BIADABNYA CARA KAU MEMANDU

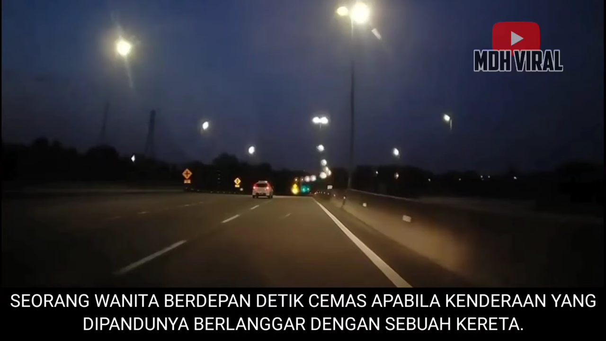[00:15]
Seorang wanita berdepan detik cemas apabila kenderaan yang dipandunya berlanggar dengan sebuah kereta. Menerusi video yang dikongsikan dapat dilihat, sebuah kereta sedang dipandu di lurung kiri.